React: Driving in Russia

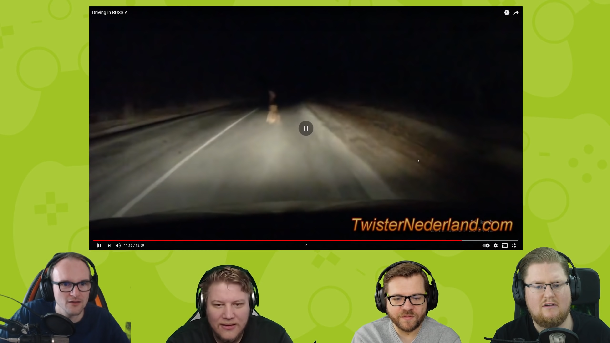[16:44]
Echt? Für mich sieht er aus wie ein Mensch. Ja, mit Einkaufstüten in der Hand. Ja. Echt? Keine Ahnung. Ich weiß auch nicht. Vielleicht ist es auch einfach ein Monster. War ein Pixel auf. Der Yeti. Oh Gott, what the fuck?